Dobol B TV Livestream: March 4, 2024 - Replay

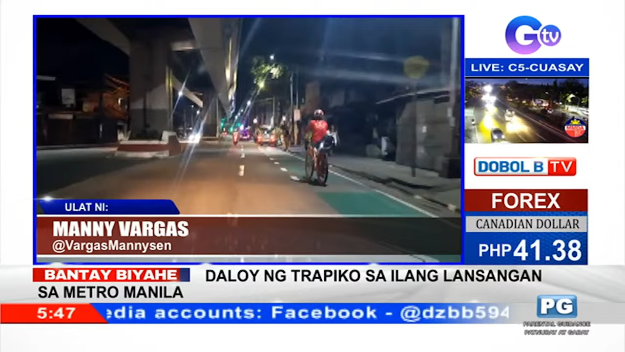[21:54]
Sa kabuuan naman, maayos ang usad ng mga sakyan sa mga sandaling ito. Ito nga sinasabing mga lansangan, itong Ramon Magsaysay at Aurora Boulevard. At nadadagdagan na lamang yan habang unti-unting umuusad ang mga oras at dumarami yung mga kababayan nating pumapasok. Sa mga sandaling ito, kami naririto na sa may bahagi ng Picasal, dito sa may area ng Quiapo at Sampaloc area, o itinawiran natin Sampaloc area, yung Legarda area na yan, kung saan naman ay tuloy-tuloy din at unti-unti na dumarami ang ating mga kababayang dumaraan na mga motorista.